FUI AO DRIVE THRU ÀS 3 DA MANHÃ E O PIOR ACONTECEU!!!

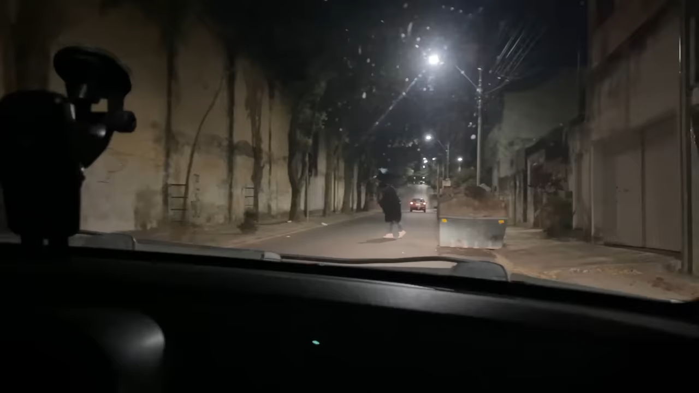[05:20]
Que isso? Que isso? Que isso, amor? Ué? Ai, meu Deus Que isso? Parou no meio da rua Tá tudo bem, amigão?
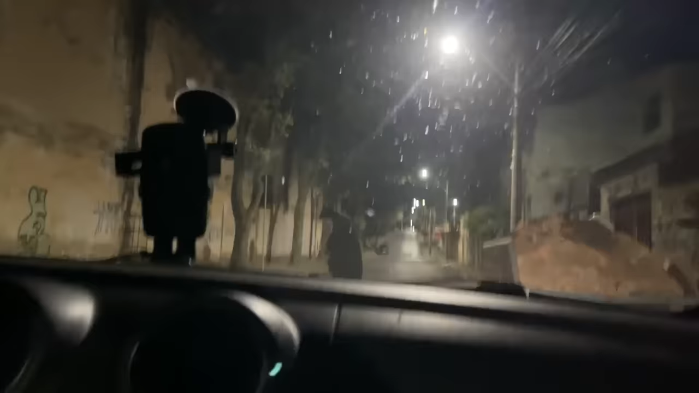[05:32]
Ai, meu Deus Amor, eu vou voltar Ai Que isso, véi?
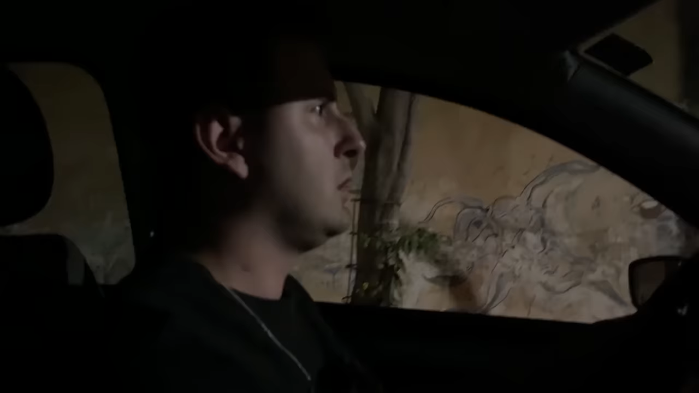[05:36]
Ele tá vindo pra cá Que isso, meu bem? Ele tá vindo pra cá, meu bem Que que a gente vai amar? Ele tá vindo pra cá Ele tá meio doido Ué?
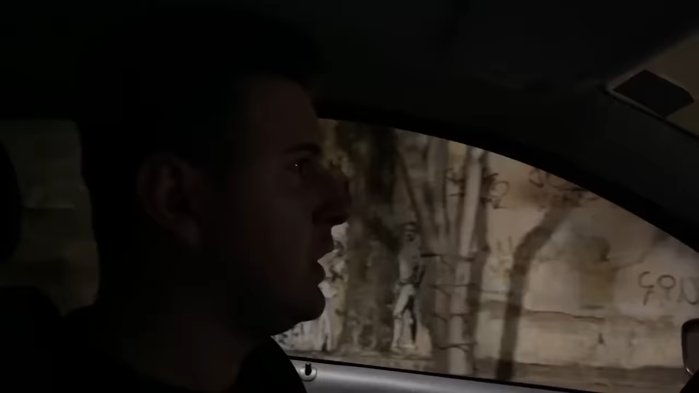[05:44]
Eu vou virar o carro É um cara no meio da rua, véi Não tô entendendo nada Você entendeu alguma coisa, amor? Eu não Ai, meu Deus Calma, eu vou virar o carro Meu bem,
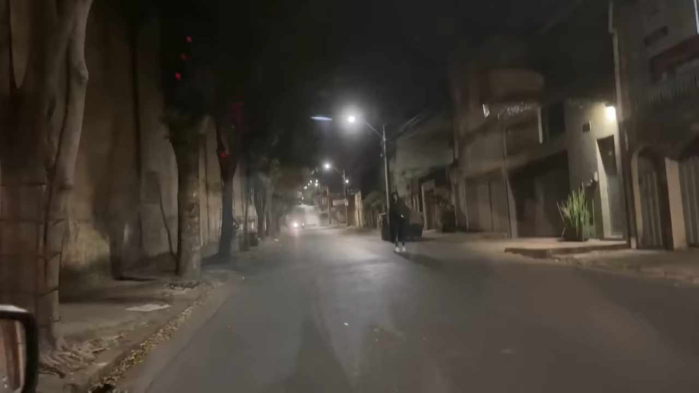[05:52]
vai logo Que ele tá se aproximando Ele tá correndo Ele tá correndo Caraca